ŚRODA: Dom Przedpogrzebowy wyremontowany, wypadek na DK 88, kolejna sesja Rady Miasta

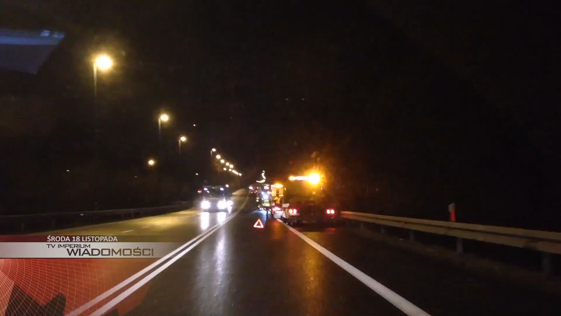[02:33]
Tenże Fiat z kolei próbując ratować się zjechał na przeciwległy pas ruchu i doszło do zderzenia z kolejnymi dwoma pojazdami,